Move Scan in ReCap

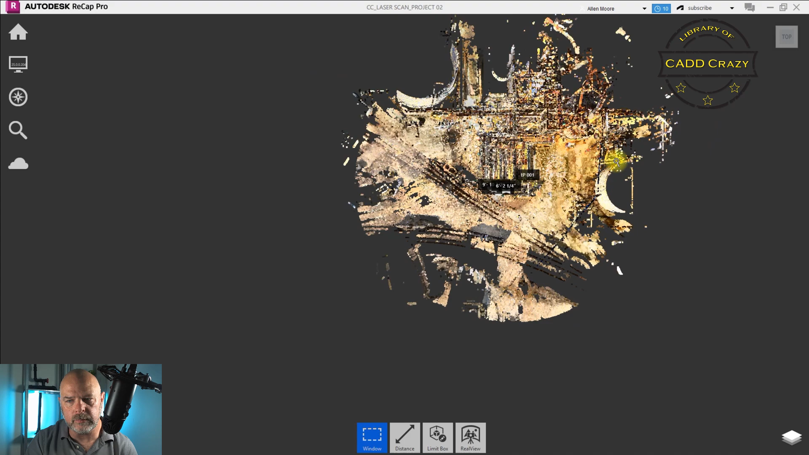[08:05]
So we're going to zoom out and you can see that now our origin location is to the north,
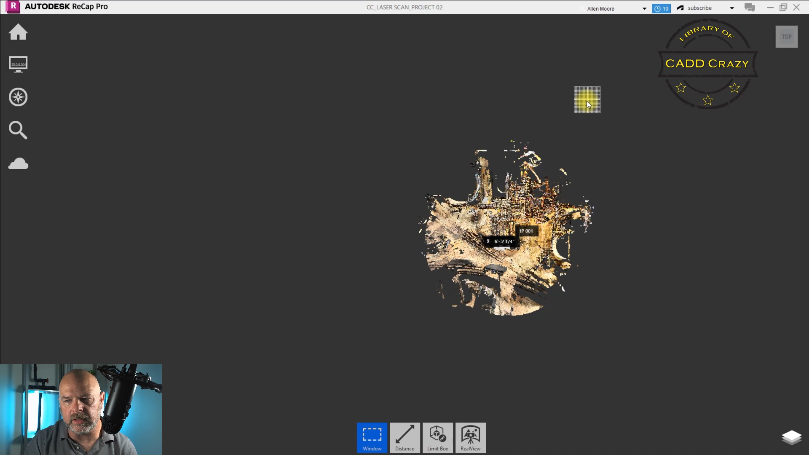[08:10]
um, northeast instead of to the southwest.
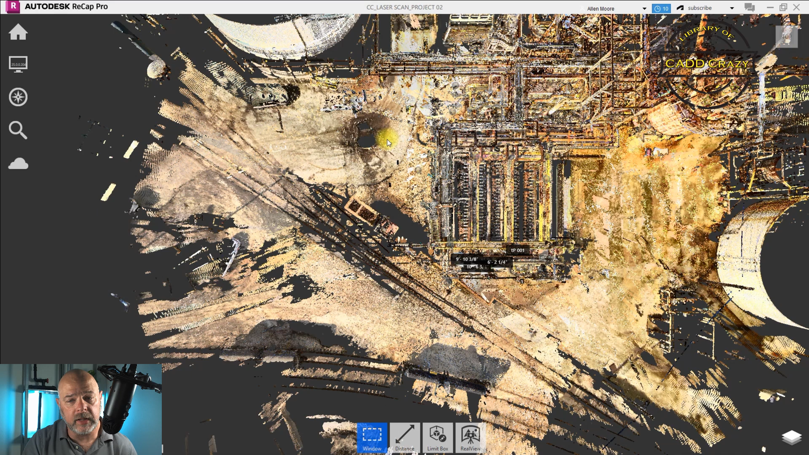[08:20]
So once you have this in location, then you just hit your save button. Okay.